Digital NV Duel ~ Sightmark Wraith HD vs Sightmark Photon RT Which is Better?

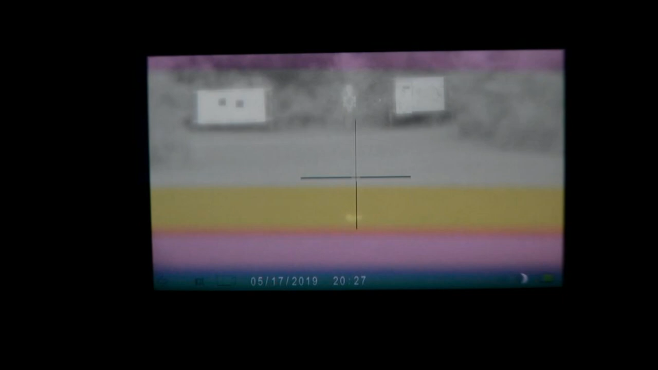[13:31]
Both of them have Nikon ones behind them, and so we're doing our comparison here. Now right now I've got the Wraith in nighttime mode, black and white nighttime mode.
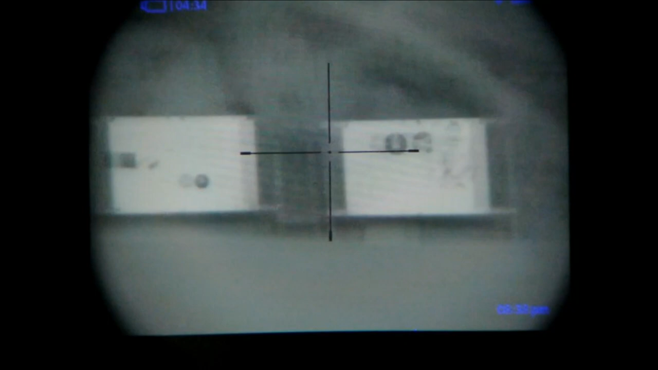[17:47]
As I'm switching back and forth, notice the photon. I mean, there is no lag, there's virtually no wobble to the image.
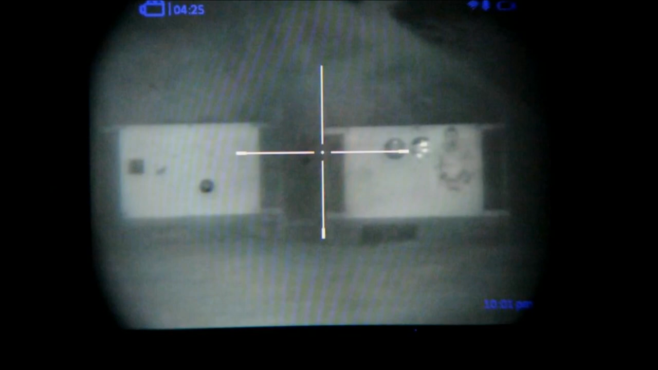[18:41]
Photon is the same, is a little bit lower resolution, lower detail, but plenty of light there. Now what I want to do here is we'll show you the Wraith versus the photon without any extra illumination on a full moon night. Okay, there you have it. Photon is somewhat usable at 100 yards.
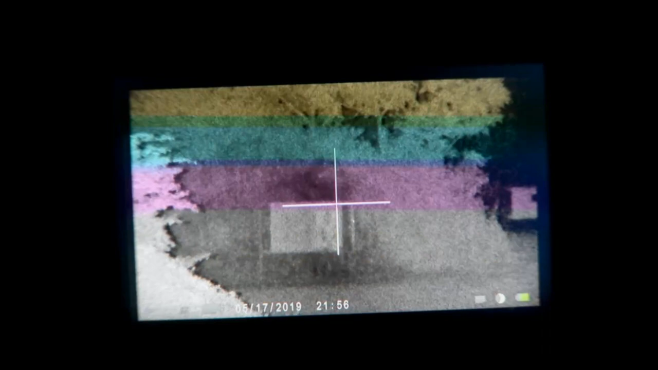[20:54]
We go to low, and the Wraith really doesn't have enough light to function. So let's go to medium at 200. And at 200 with medium, it'll work.
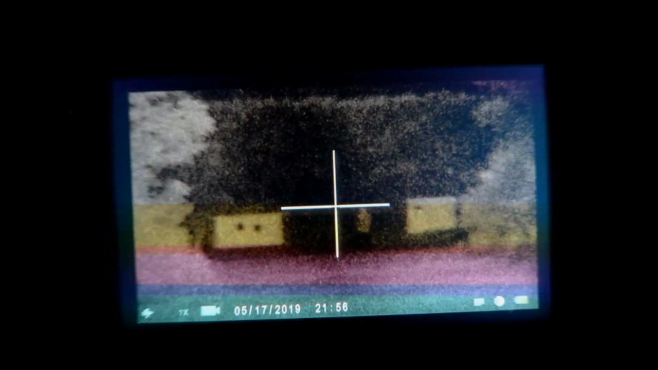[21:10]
And going to 300, not bad, but let's go ahead and go to high.
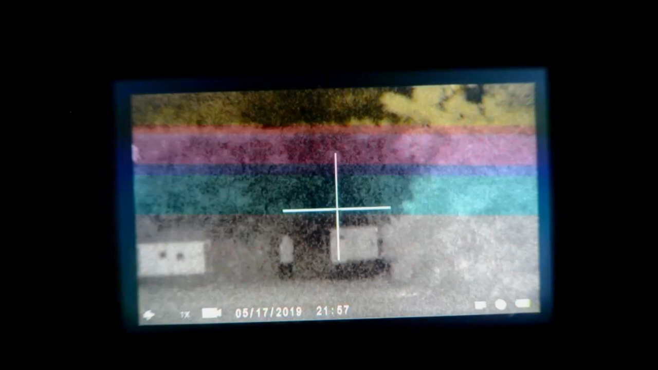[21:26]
And I'm using an Involva T38 right now. Like I said, I believe I mentioned earlier, the included illuminator is probably just about as good,
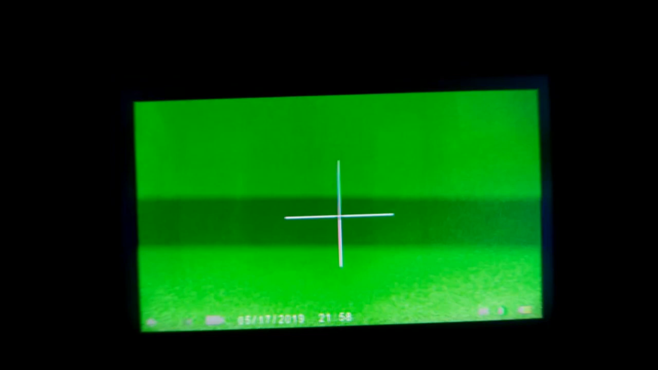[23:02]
One last thing I will do here is show you the green night vision mode of the Wraith. You have to pardon all the freaking stripes.
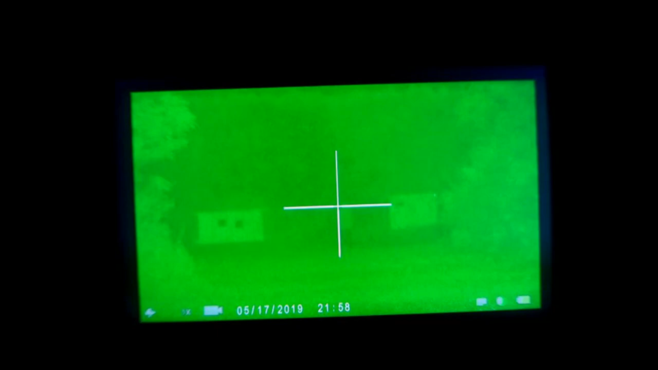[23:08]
That's the difference, again, between the camera and the back screen. I'm looking at it, and to me, it just makes shit green. It doesn't give you a night vision or a higher contrast or anything beneficial.
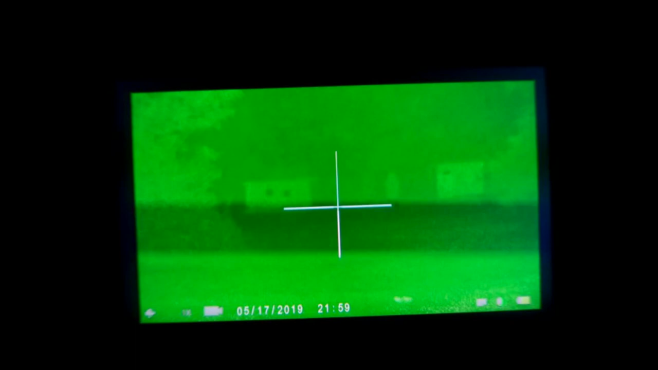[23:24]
So I don't really consider the green night vision mode to be beneficial in any way on the Wraith.
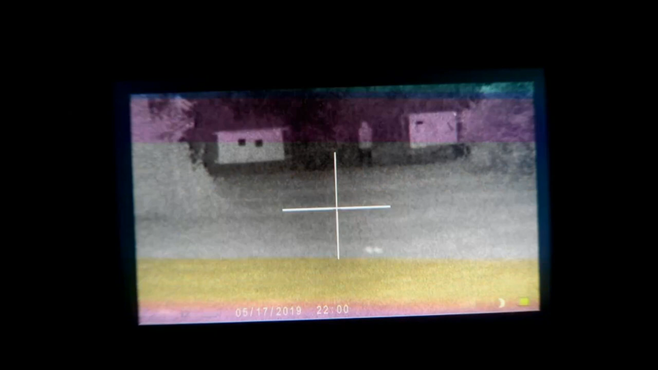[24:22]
So looking at that, yeah, it's not the digital zoom going as high as it is a gimmick,
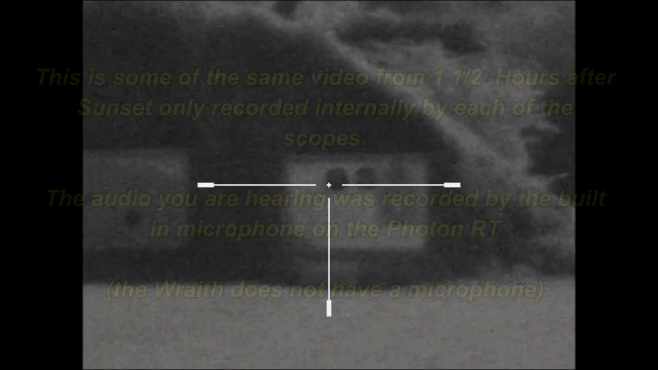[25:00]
Moon's about a third of the way up.
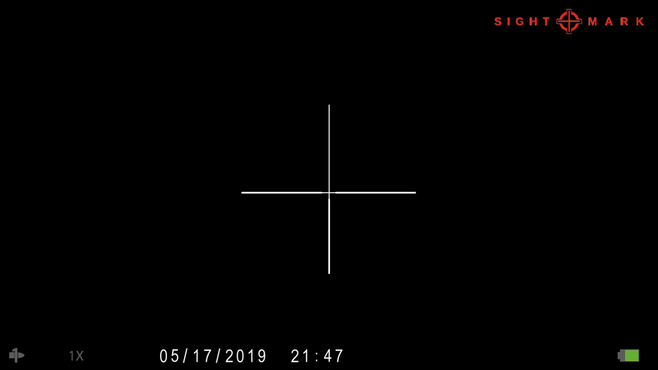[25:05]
Again, same conditions as we had earlier in the test. We have no illuminators on.
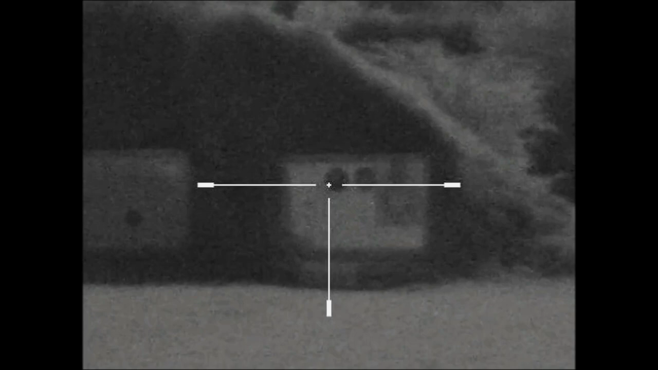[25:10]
There's the Photon and the Wraith. I'm sure I'll bounce back and forth. I'm kind of swapping these videos as I'm going to produce them. So let's go ahead and turn on our 850 illuminator.
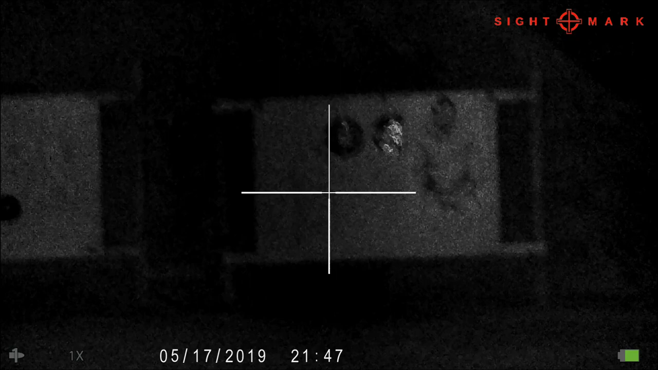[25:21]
And there you have the 850 illuminator on. As you can see, even with on a full moon night, illuminator helps the Photon. It's not necessary in a lot of, depending on the circumstances. Wraith, you absolutely going to need an illuminator pretty much no matter what, even on a bright moonlit night.
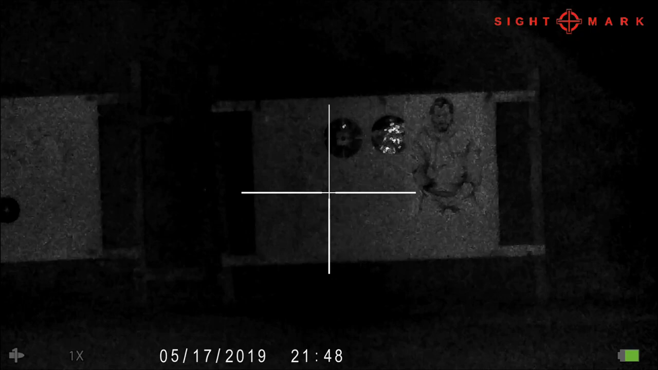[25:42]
So let's go ahead, and what we'll do is brighten up our illuminator.